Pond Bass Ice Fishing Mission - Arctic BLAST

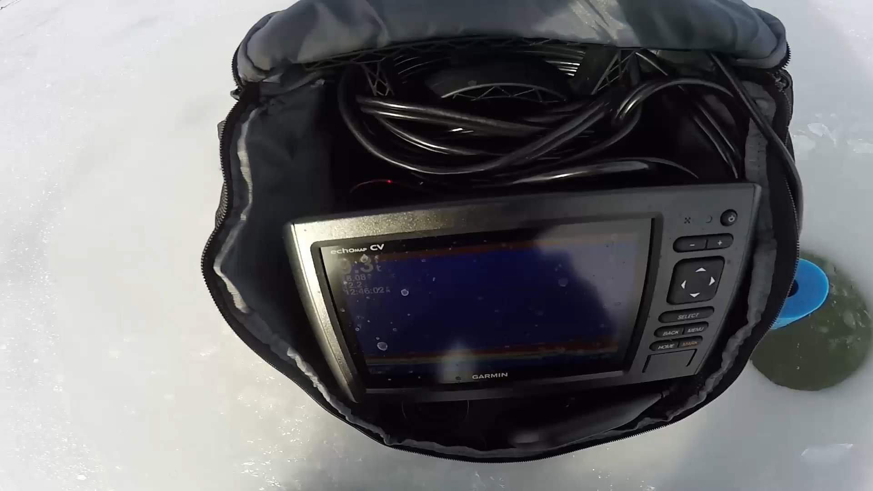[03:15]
i like the sonar for filming when we're not in extreme glare because you guys can see exactly what's going on as opposed to the regular just circle flasher see here's what i'm talking about why it's so much better for showing you guys what's going on that's my jig bouncing up and down at that eight foot mark and that is going to be the problem today frozen guides all right little update for you folks here and that's what happens when it's so cold your camera just dies immediately but little update for you guys i've been out here for an
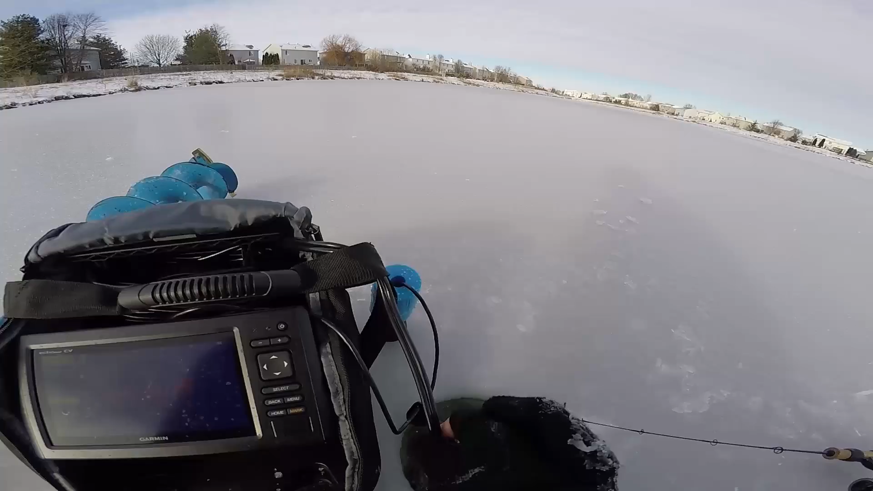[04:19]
now and you can see the depth is pretty standard but i'll go in a circle and there is absolutely nothing down there fish will show up as like yellow or red dots on the sonar and yeah i've done a full circle and there is absolutely nothing but just a tiny little yellow dot here and there which that's just a tiny bluegill what i
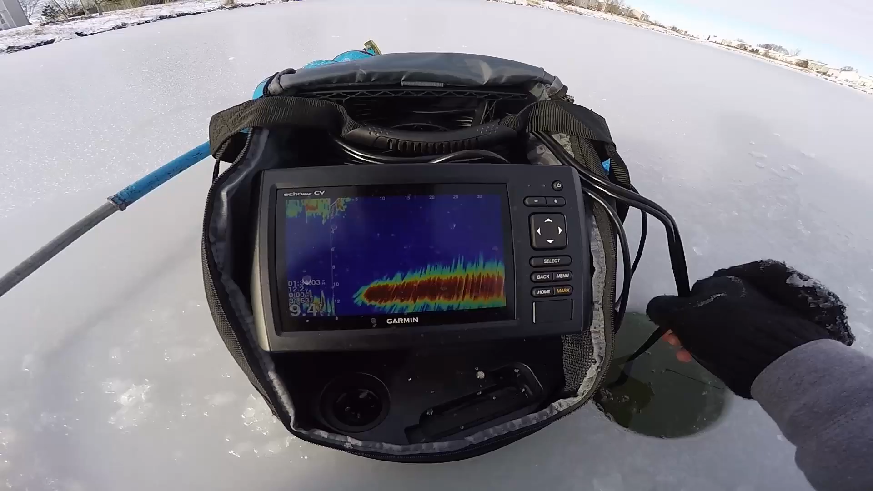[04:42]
should be seeing is very large red dots near the bottom a little off of it which would indicate fish and uh just absolutely nothing out here i don't know why i have not marked a single fish on the traditional down sonar either it's really strange it really is just like the lake had a fish kill or something like that so i am not going to bang my head against the wall here any longer i'm going to switch lakes i'm really hoping it's something to do with this pond specifically and it's just not the fact that this cold front really did shut them down that
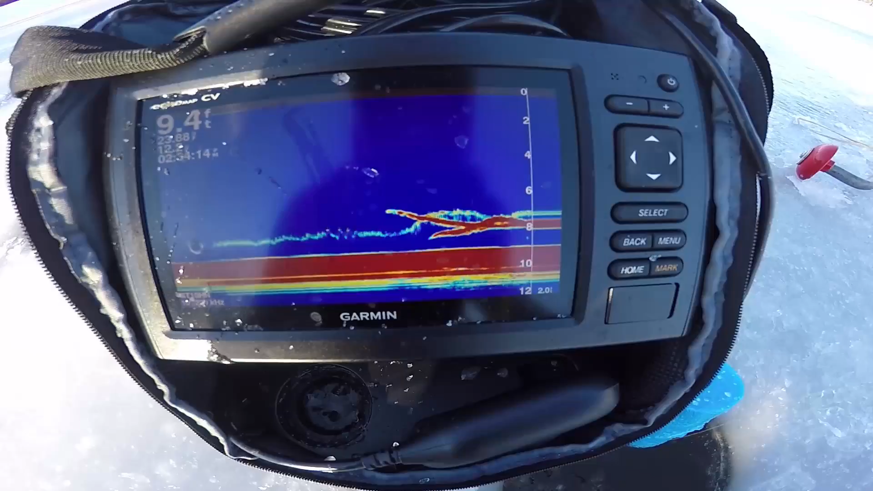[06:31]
On screen: depth 9.4 ft
and we got him okay maybe that other pond just sucked because we got a bass all right started the day looking for bass
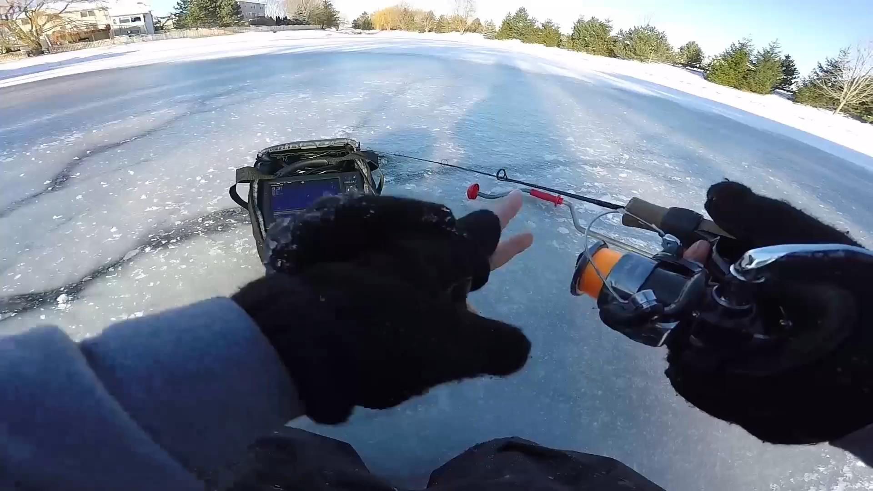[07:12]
move areas of the lake it's nice to be in the suburbs like this where there's ponds everywhere so if you don't like the bite you're on just move ponds see look at that that's that's perfect an example of why i like this graph so much
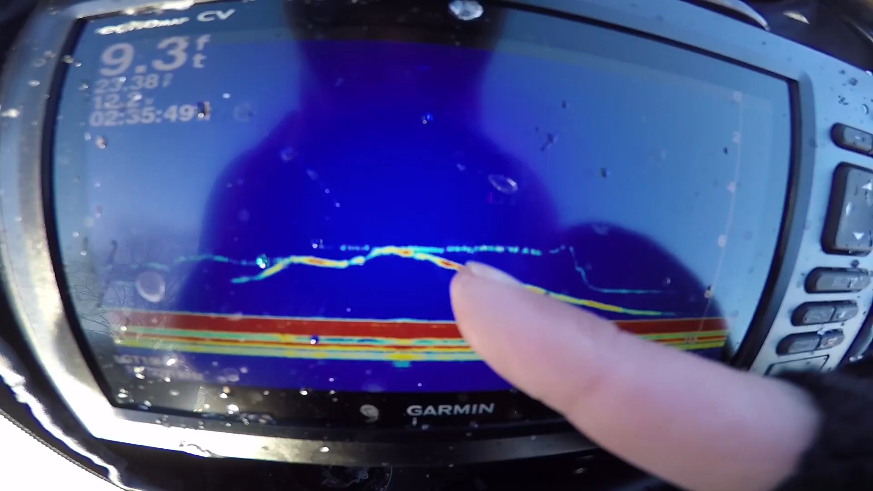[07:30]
On screen: depth 9.3 ft
there's my jig the little line that was a fish that came up to it inspected it didn't like what he saw and went back down love this graph come on buddy look at that these marks are staying low see that guy right there
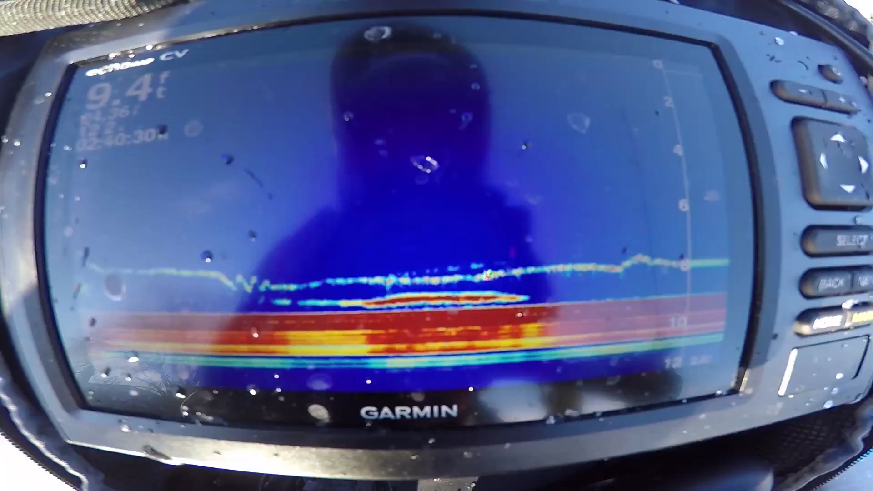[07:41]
On screen: depth 9.4 ft
they're staying low they're not wanting to come up really they're nice marks i think i have uh gotten into a little bass school here a bluegill is typically not going to be a mark that strong or if it is it's a big bluegill
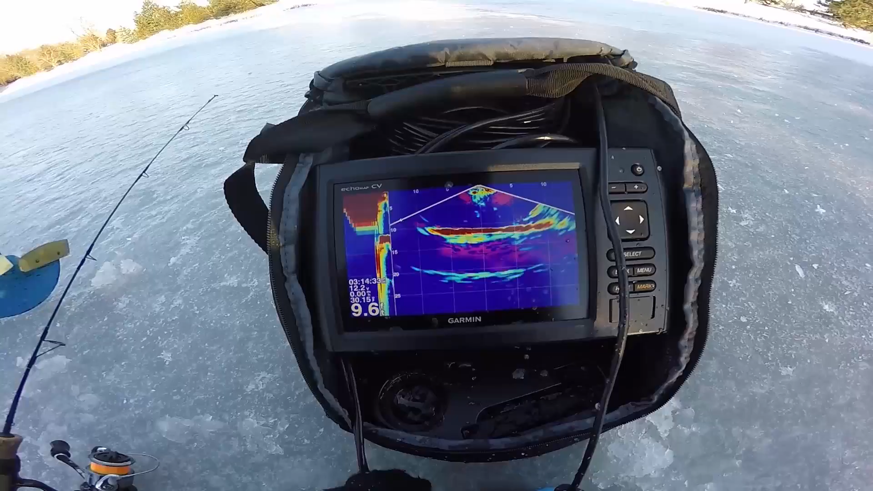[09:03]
me today but let me show you guys what i was looking at that's why i was like so intrigued and just staring at this so i've got it going down right now and the settings the graph is on right now it's 10 feet down
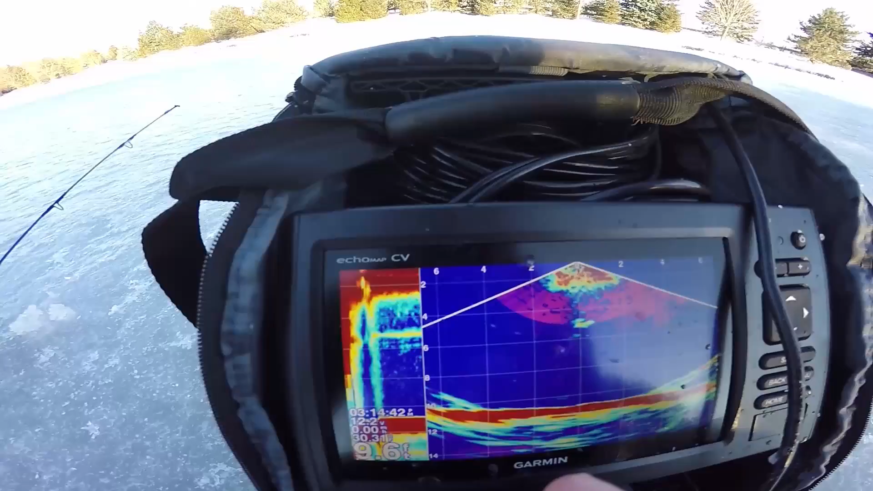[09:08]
it's shooting six feet to the left and six feet to the right of me also and i was watching a fish shoot from
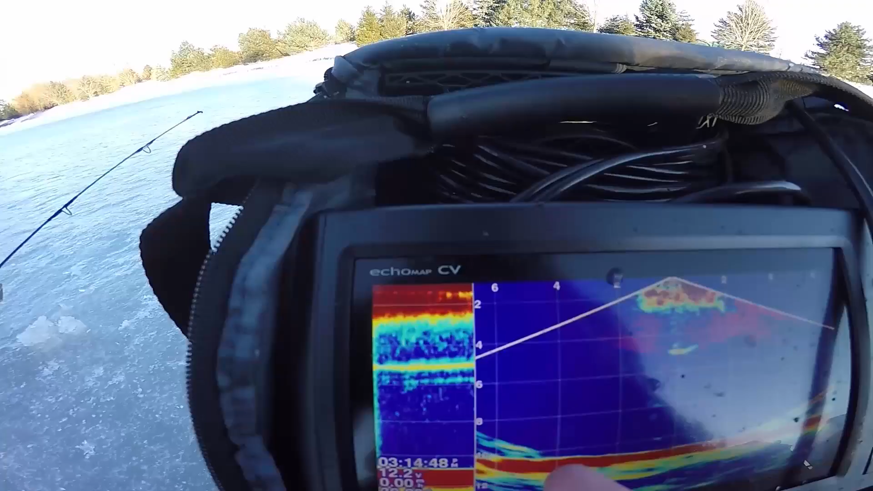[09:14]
four feet over to the left all the way to my jig and then bit it and i wasn't really sure exactly
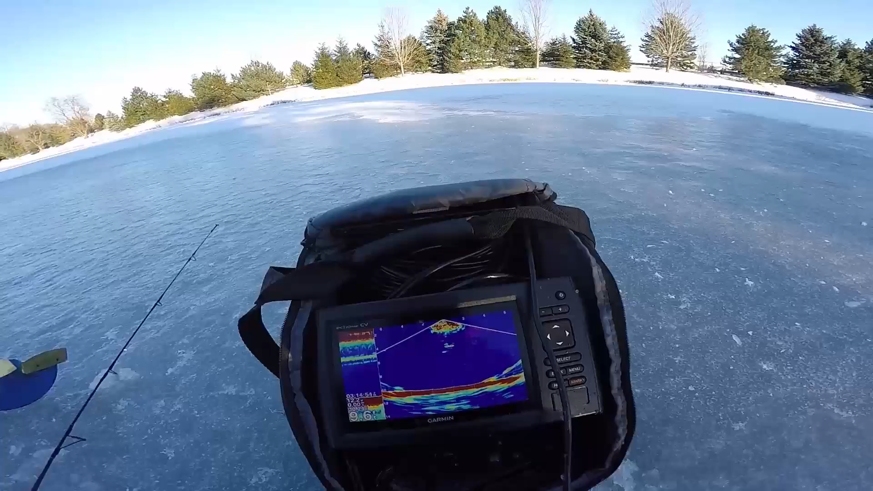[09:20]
what was happening because like i said i haven't mastered this thing yet but that was super cool to see i cannot wait to take
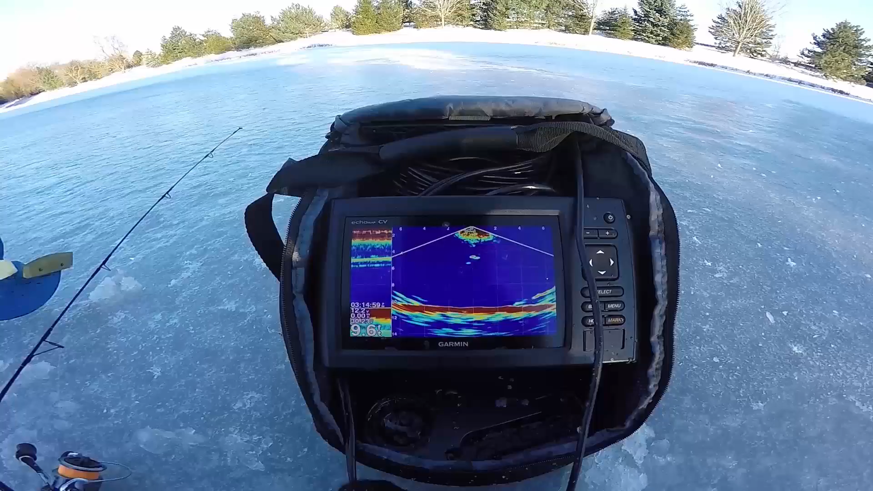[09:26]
this to open water while i fish see right there that's a bluegill moving that is a fish swimming
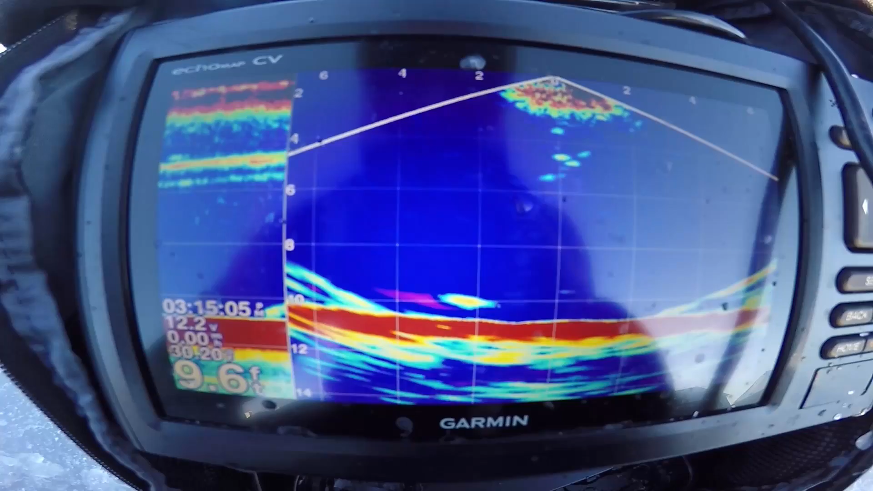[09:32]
this technology is so badass look at that that is a fish swimming he's now almost directly down the hole let's see if i try to catch it that was so cool that was a fish swimming